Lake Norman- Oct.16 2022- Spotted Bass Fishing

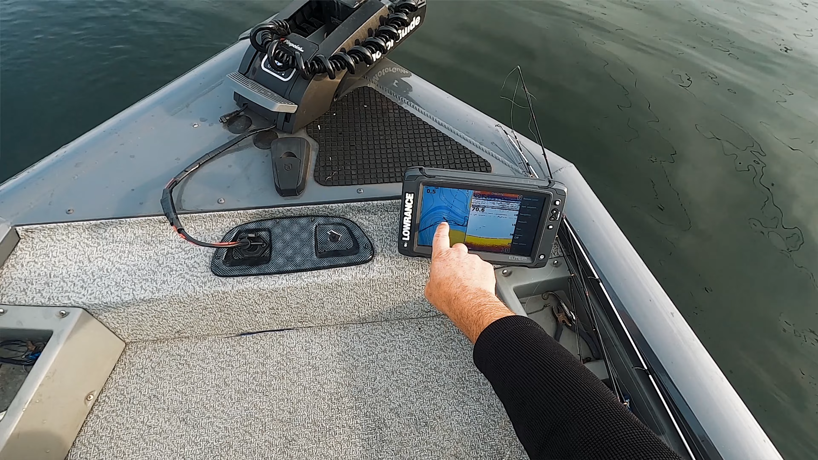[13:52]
So if I'm in 25 feet of water, so I'm gonna fish right along the edge of that 30 to 40 foot line and see if I can pick something up.
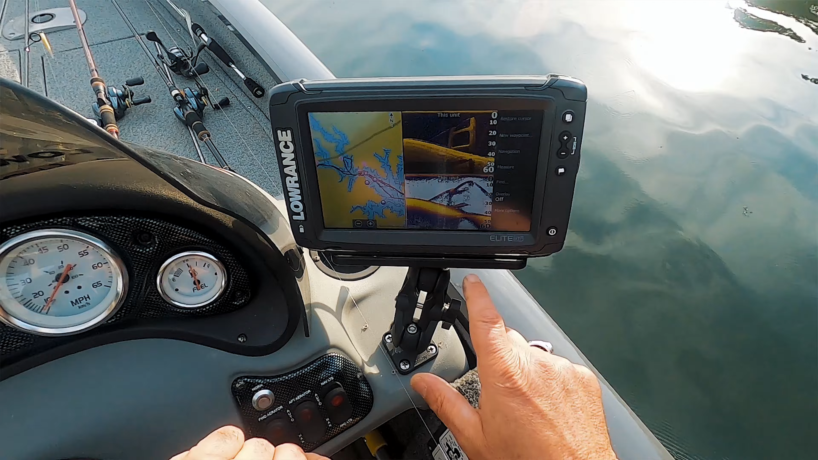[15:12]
Those are big fish right there. Fish, and they're just stuck, literally stuck to the bottom. 40 feet of water. See that right there?
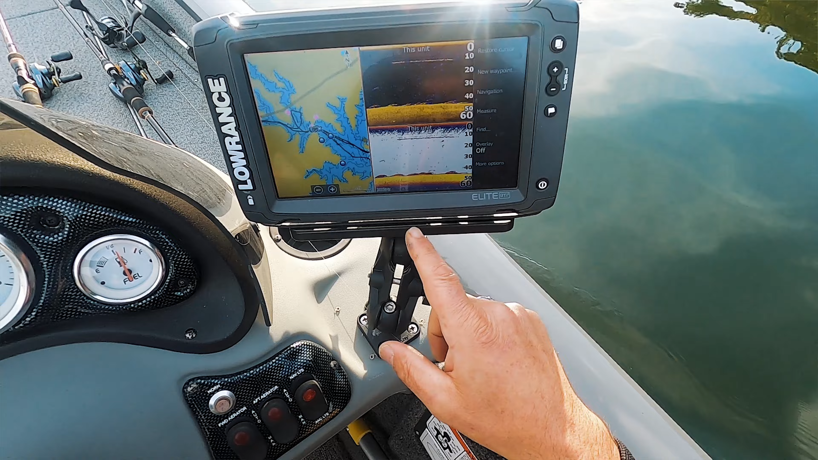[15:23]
Stuck on the bottom. Very good sign.